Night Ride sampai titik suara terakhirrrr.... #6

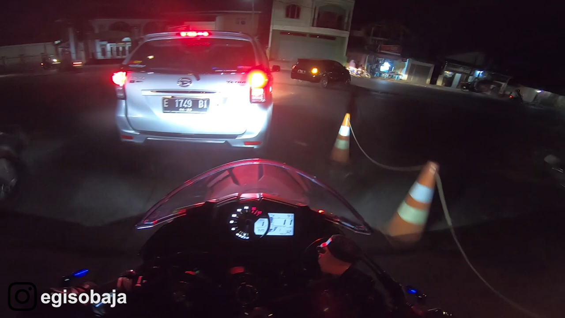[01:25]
Pertama kali sih gua night ride gini.
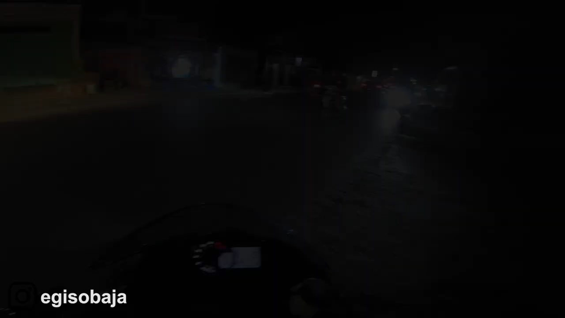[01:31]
Ya jadi beginilah suasana Cirebon kalau di malam hari ya. Nggak terlalu terang-terang banget, tapi oke lah.
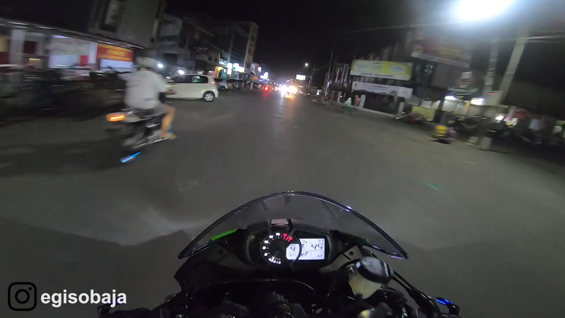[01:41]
Aduh gila, suara gua habis banget. Ekstrim banget dan cuaca di Cirebon sumpah. Tapi demi menemukan sebuah fun yang sangat-sangat fun, gua hajar buat riding. Sombong amat. Mudah-mudahan bakal seru ya riding gua di malam ini ya. Malam minggu lagi, gila gak? Udah habis orang gajian atau akhir bulan kan, malam minggu.
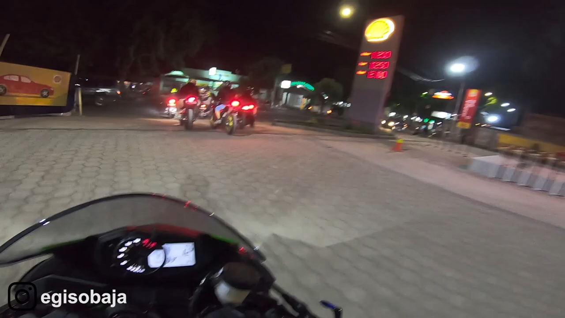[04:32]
Oke. Menarik semua. Lo perhatiin ya, RR depan gua ya. Bentar lagi juga tarik anjir. Karbunya gak nahan.
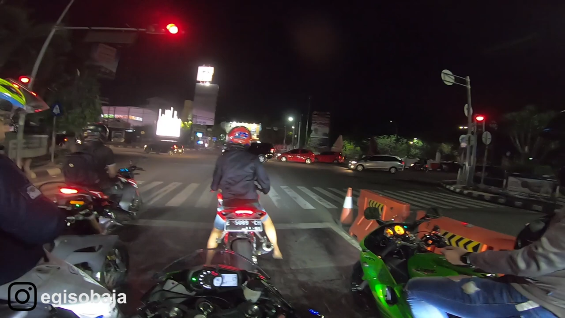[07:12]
Aduh pak, boleh dia sebelah gua anjir, mampus ga lu kan? Dia orang pada ketawa, temen-temen gua ngampret. Gila men. Kayaknya boleh hijau sekarang lah ya. Gimana kalau ke kanan aja? Ke kanan aja.
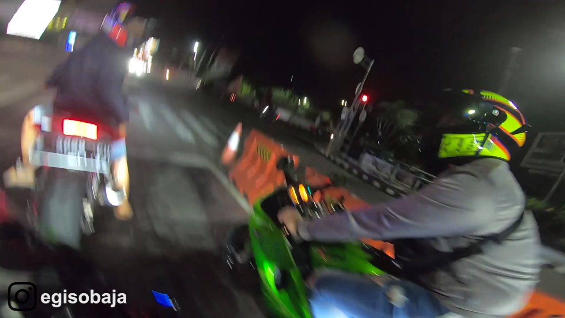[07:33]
Ya bukan kanan-kanan. Ke kanan aja.
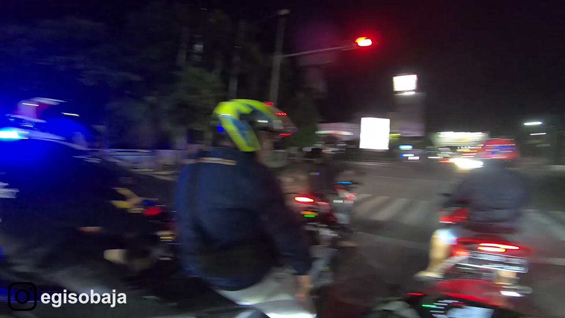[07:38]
Aduh, dia orang. Bukan dia pada diem, aduh, aduh, aduh.
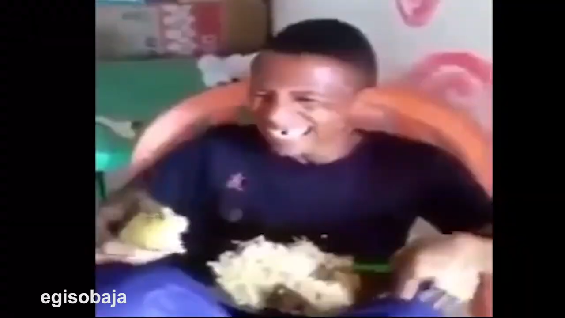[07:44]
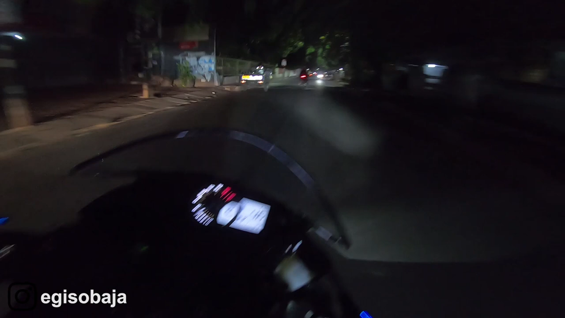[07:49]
Woi gila. RR selalu memiliki kejutan men. Di belakang, di depan. Woi RR aja. Oke. Finish di back dia aja kali ya. Kalian nongski men.